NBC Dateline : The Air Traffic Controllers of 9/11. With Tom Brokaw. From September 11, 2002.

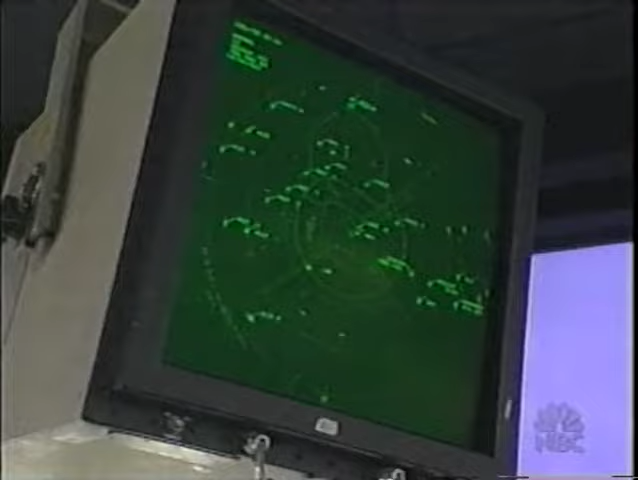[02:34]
For air traffic controllers, keeping them moving safely and on time is an intricate choreographed ballet.
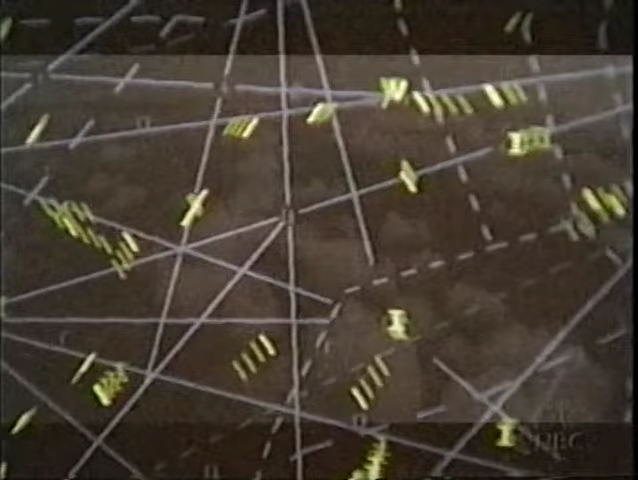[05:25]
I initially climbed him to flight level 290, 29,000 feet. 8.14 a.m., 14 minutes since takeoff,
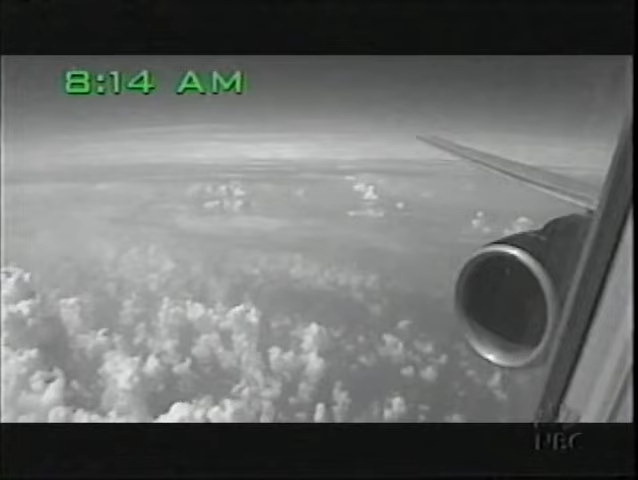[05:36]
American 11 is headed up to its cruising altitude of 35,000 feet, but not before Zalewski radios the pilot a
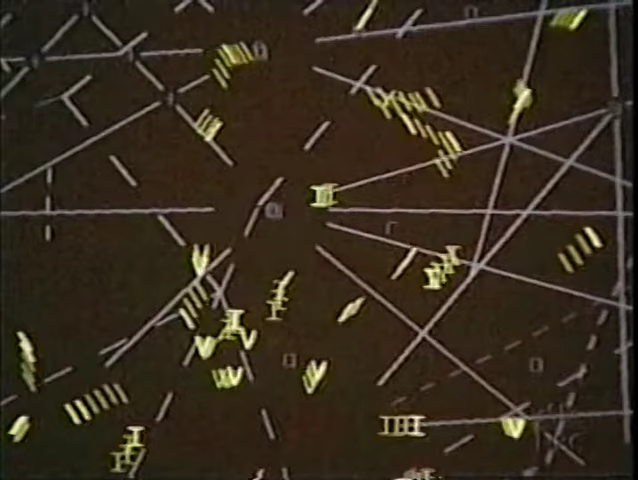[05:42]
routine order to turn to keep enough space between American 11 and another plane.
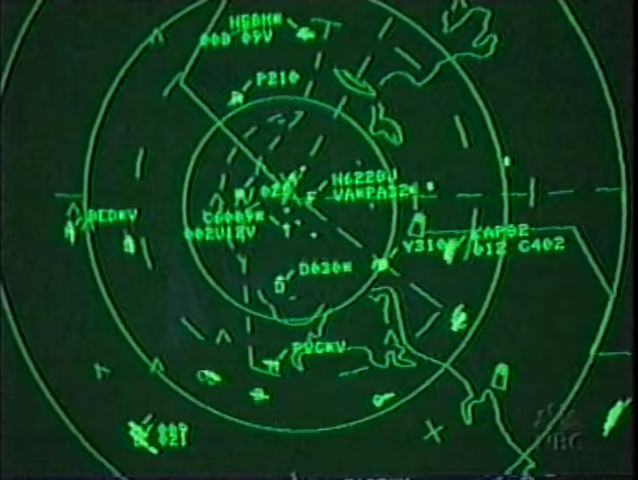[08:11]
Think of it as the airplane's vital signs, the carrier, flight number, speed, and altitude. If the transponder is not working, the plane is simply a blip on radar. Controllers can see only the location and the speed of the plane. And so I very quietly turned to the supervisor, and I said, would you please come over here?
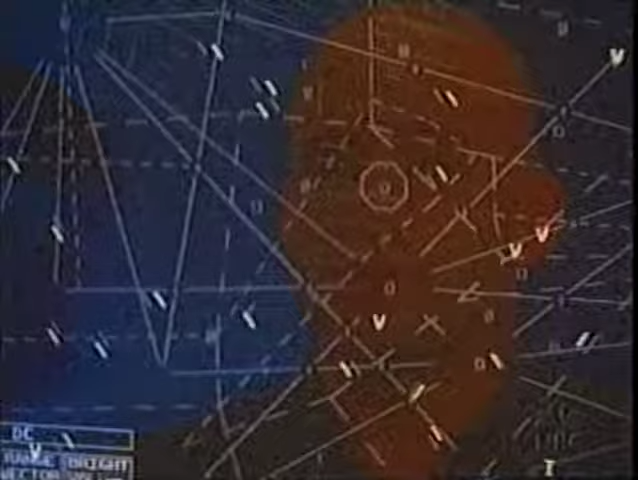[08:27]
I said, I think something is seriously wrong with this plane. I don't know what. It's either mechanical, electrical, I think, but I'm not sure. Did you suspect hijacking at that point? Absolutely not. No way.
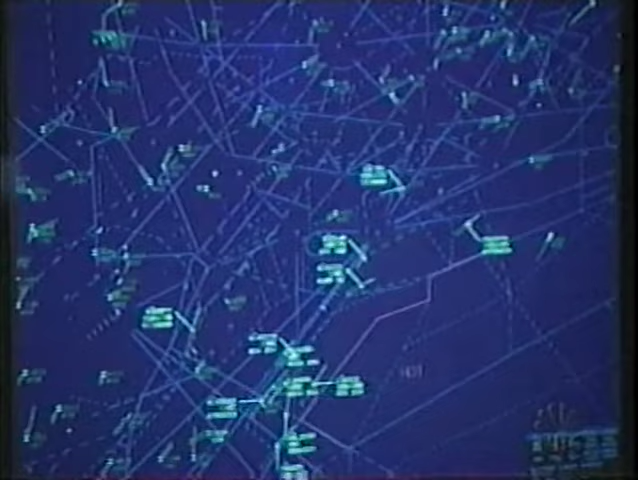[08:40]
American 11 has been Nordo for six minutes, and now other controllers are becoming concerned.
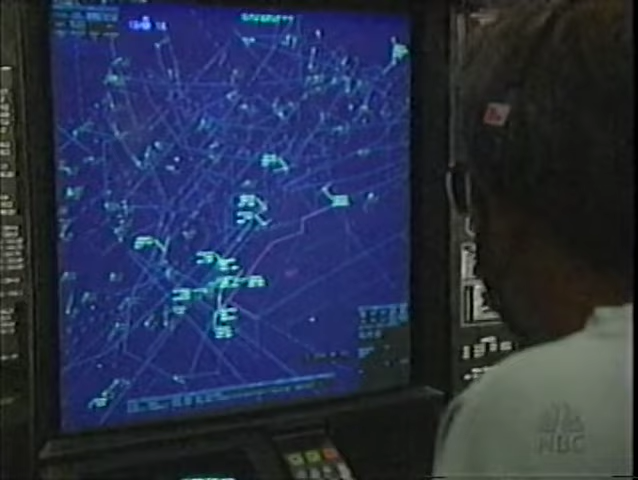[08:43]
Tom Roberts tries yet another method to contact the plane.
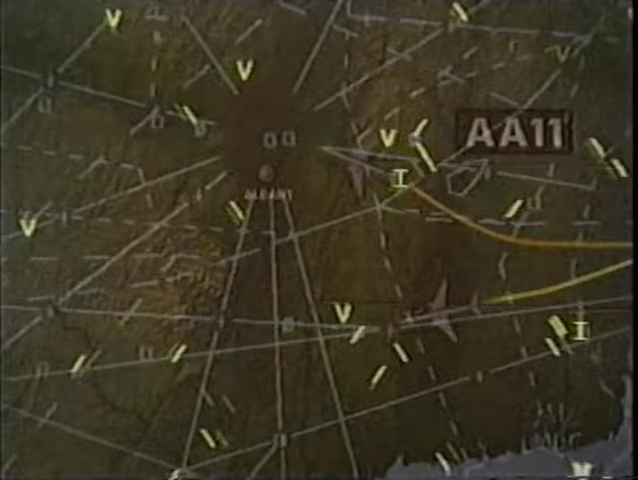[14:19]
With no transponder information, controllers were now asking the assistance of another plane heading to the west coast that morning. It is United Flight 175.
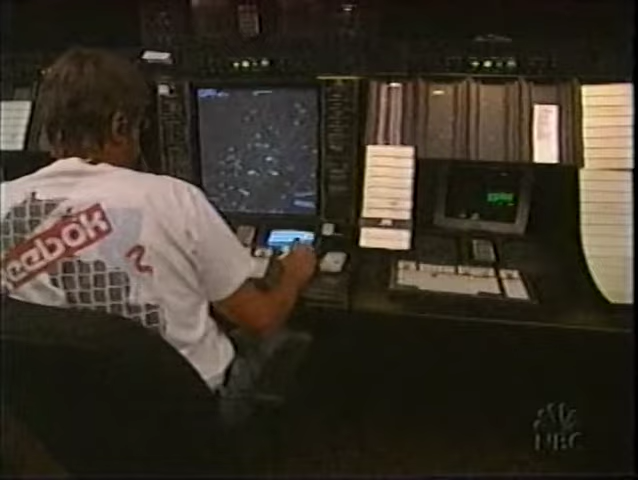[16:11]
At 8.41 a.m., United Flight 175 enters Dave Botiglia's airspace and makes contact.
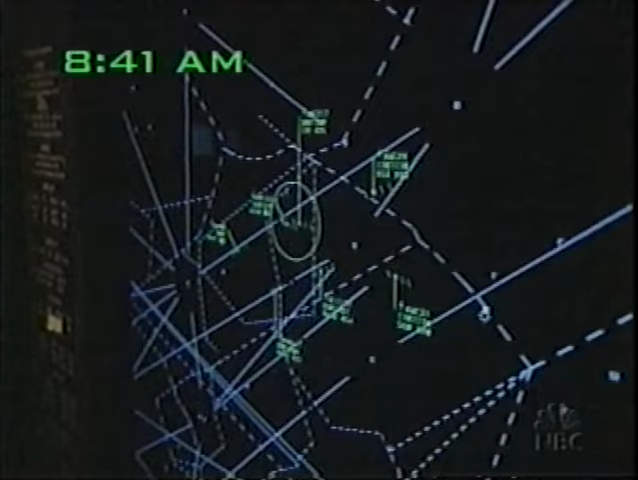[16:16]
The first thing he said to me was, we heard threatening transmissions being broadcast by the American.
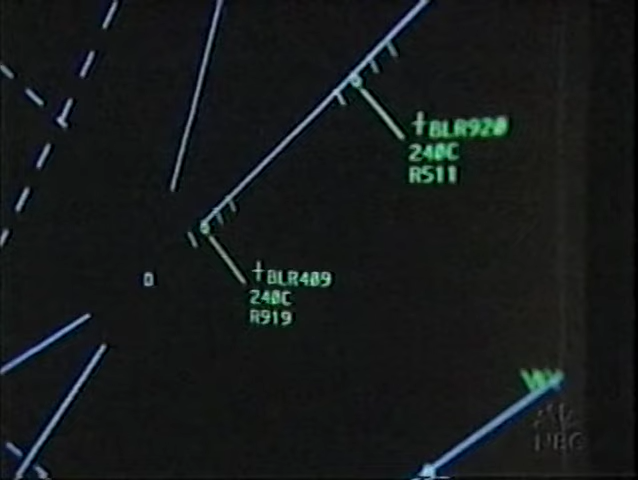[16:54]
Within seconds, the plane, or target as controllers call it, appears on his screen.
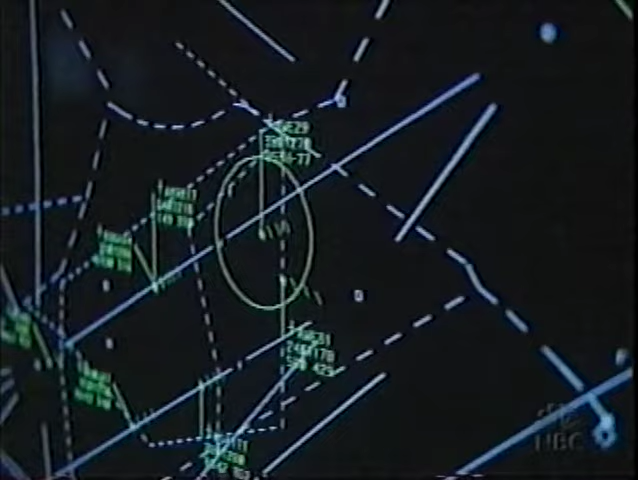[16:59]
The controller right next to me gets up and walks over to me and he says, you see this target here? He says, this is American 11.
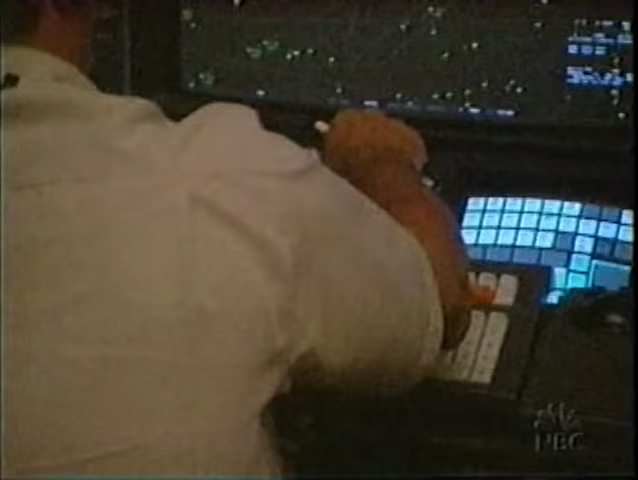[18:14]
He calls the United planes several times, unsuccessfully, sharing the same anxiety his colleagues in Boston had felt only moments earlier.
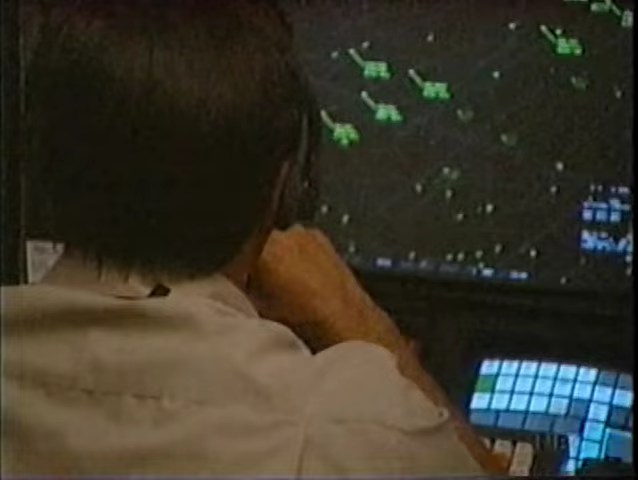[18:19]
Kurt Applegate is working at the next radar bank in the New York center.